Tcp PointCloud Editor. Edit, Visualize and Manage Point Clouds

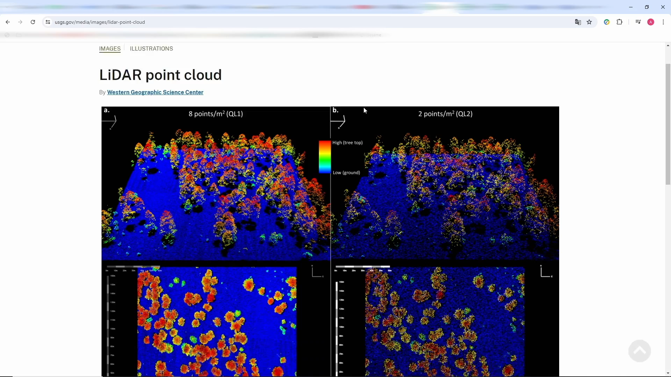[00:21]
That is why Appletop has developed TCP Point Cloud Editor,
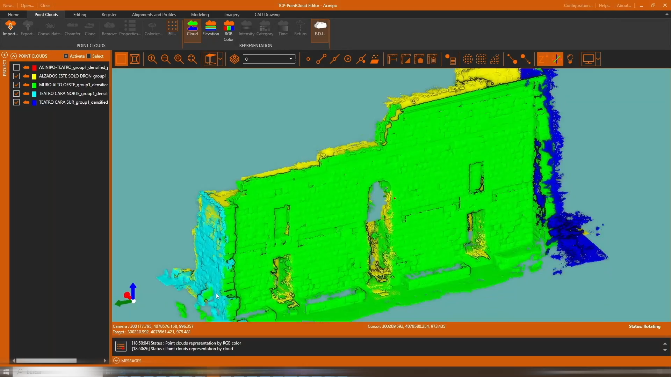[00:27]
a powerful application that allows you to work with all types of point clouds.
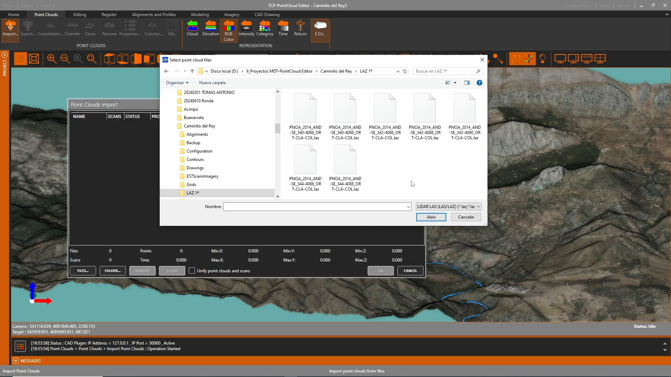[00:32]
Files can be imported in the most common formats on the market.
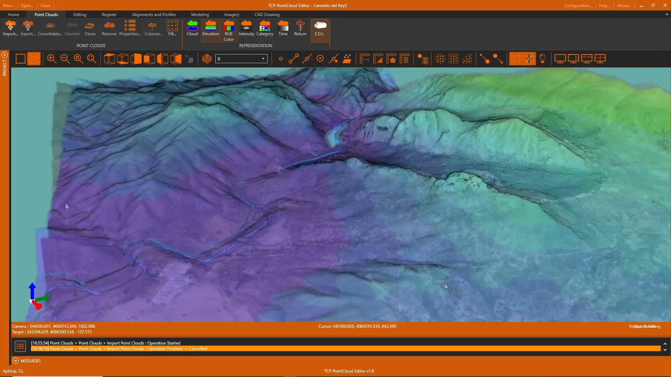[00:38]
Points can have attributes of color, intensity, time, category, returns, etc.
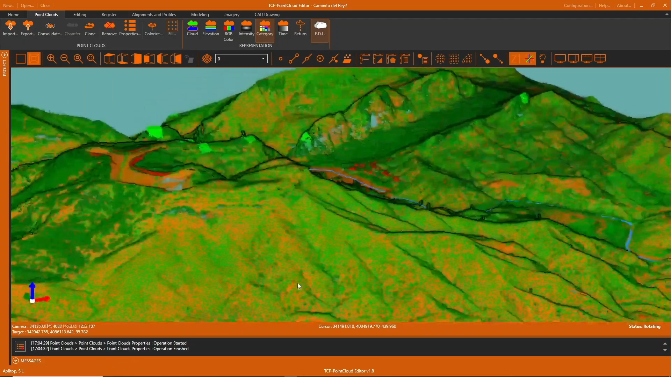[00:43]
and be represented based on these properties. If images have been captured during the scan,
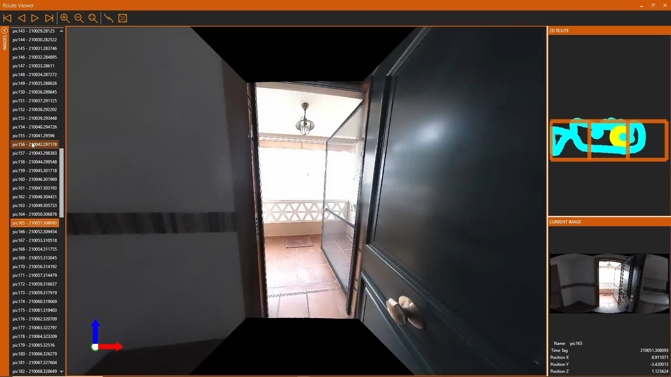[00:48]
they can also be viewed in 360 degrees along with their trajectory.
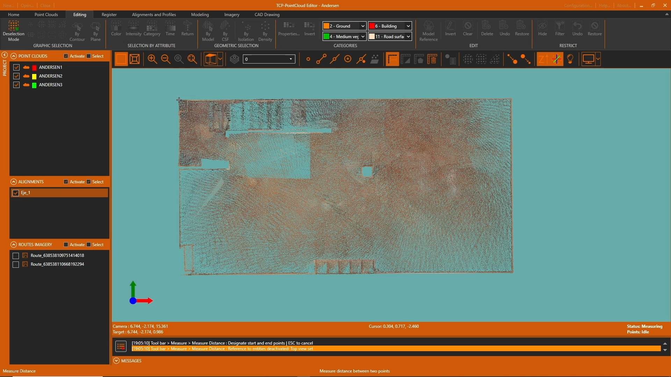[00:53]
On the point cloud, 2D distances, 3D distances, and areas are easily measured.
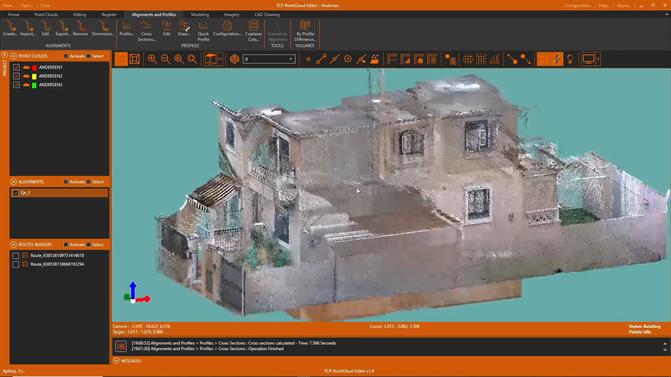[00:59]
Plan and elevation sections are quickly created, which are used directly in our favorite applications.
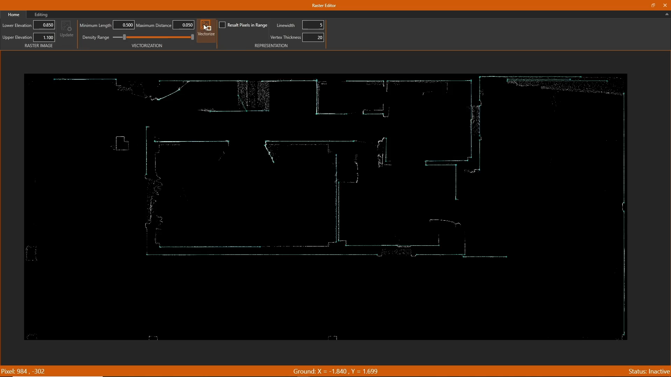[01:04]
Automatic or assisted vectorization is also possible.
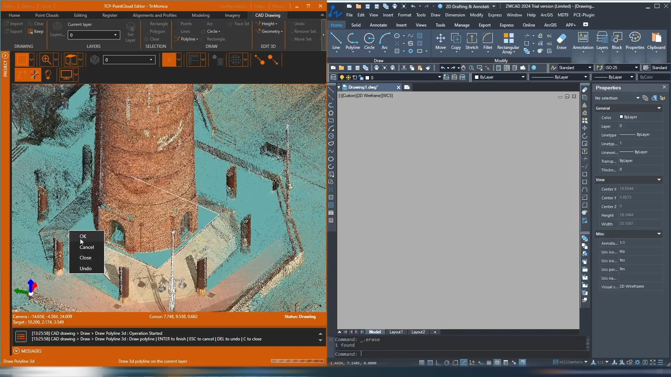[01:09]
TCP Point Cloud Editor has drawing and editing tools on the point cloud with direct exchange with CAD and even real-time synchronization. Projects can be published to the cloud and explored with a web viewer from any device.
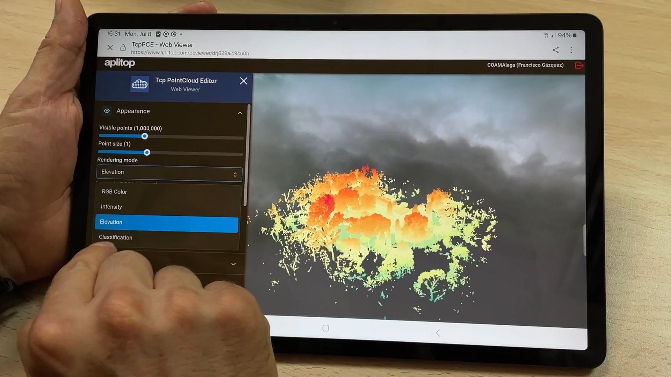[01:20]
If you need to clean up the point cloud, multiple graphic,
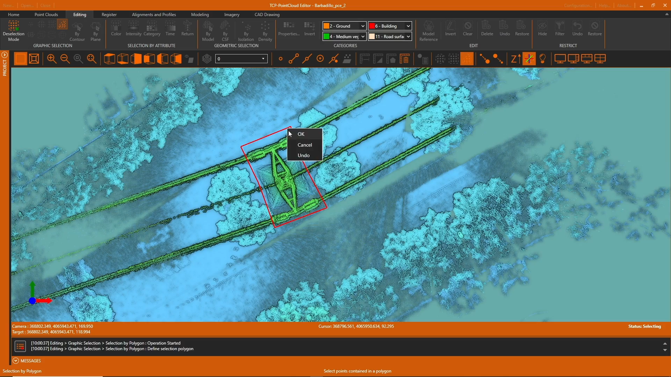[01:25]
geometric, and attribute selection options are available. Other tools allow you to modify the classification by categories, determine the points that belong to the terrain, etc.
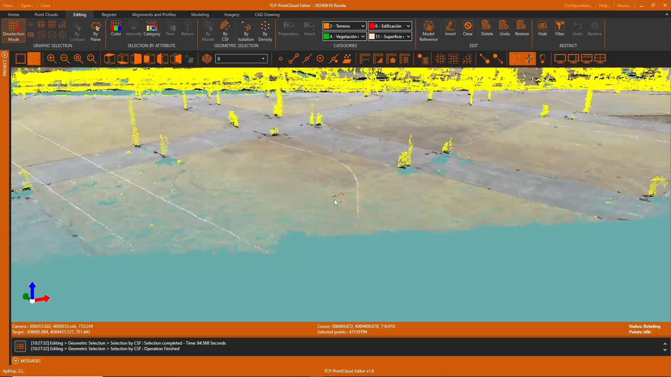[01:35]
With these points, triangulation, meshes, and contour lines can be created.